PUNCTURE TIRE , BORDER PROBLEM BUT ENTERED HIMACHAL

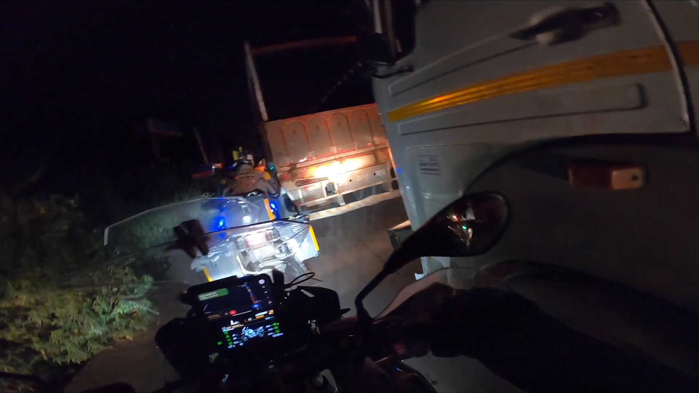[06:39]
चलो भाई यहाँ पर देखो यार, ये टो कर रहे हैं, हम बाइकर आराम से निकल सकते हैं, लेकिन पुलिस वाले जाने नहीं दे रहे हैं यार, तो वही बोल रहे हैं हमें जाने दो यार।